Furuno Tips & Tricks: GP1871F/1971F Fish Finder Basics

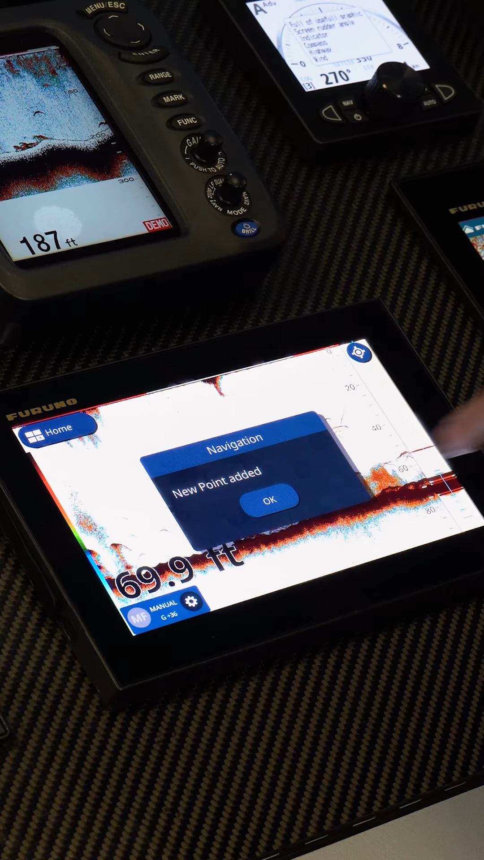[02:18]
create a waypoint and it will drop the waypoint on the map where we were when that was marked.
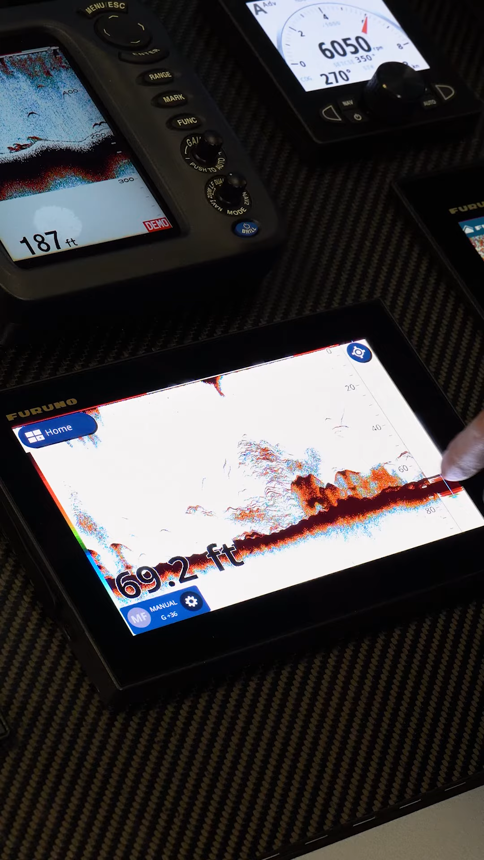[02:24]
We can also we also have the ability to use post processing game which means if
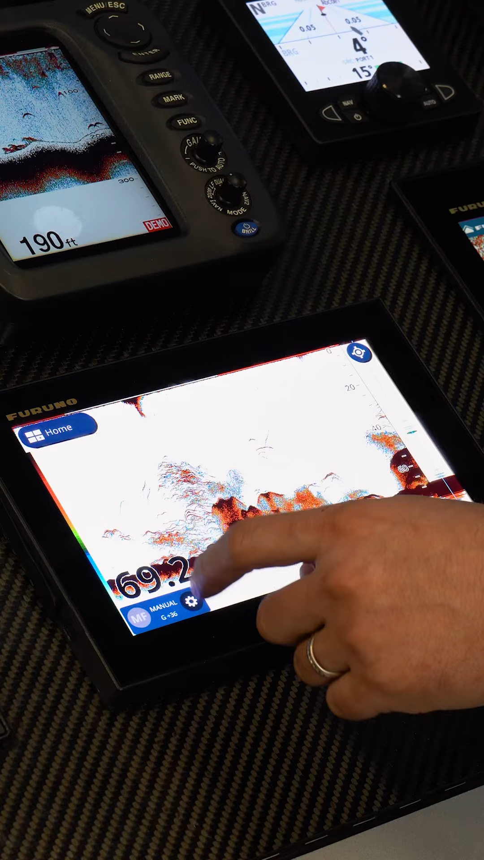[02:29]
I come in here and I change the gain value on manual to say 100% it's
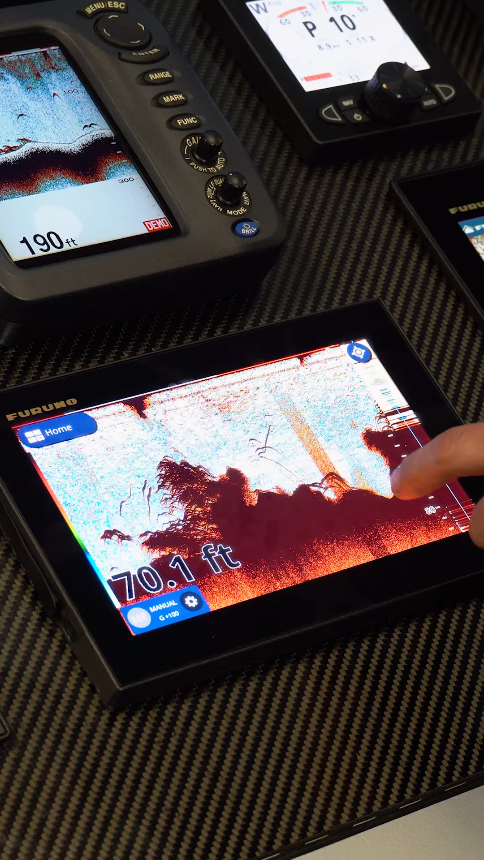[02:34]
not only going to change the gain on the stuff that we're recording right now but also
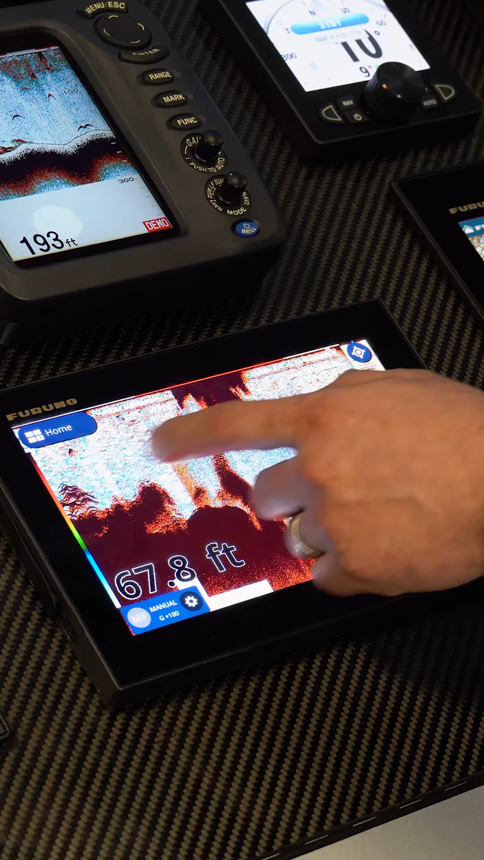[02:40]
all of the historic data that we've already recorded is also edited as well.